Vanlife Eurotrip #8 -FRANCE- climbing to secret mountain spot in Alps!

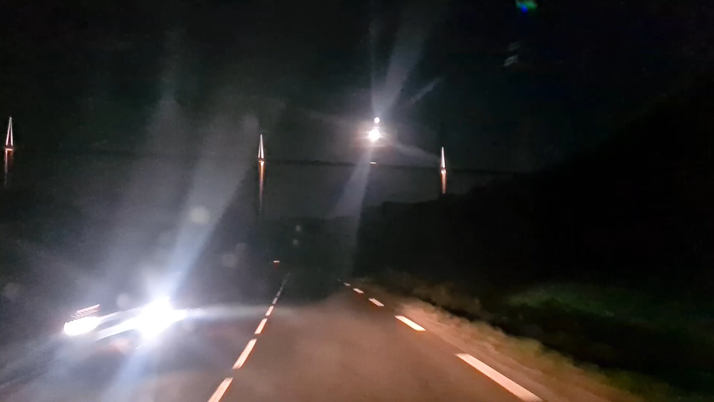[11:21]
Next awesome thing is the Milau Viaduct.
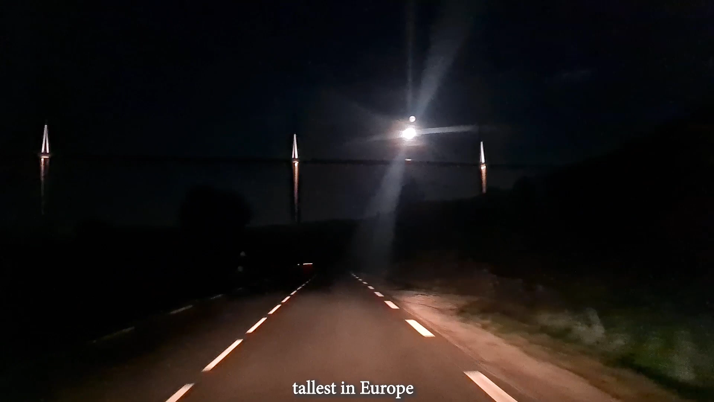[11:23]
You really can't get your eyes on it.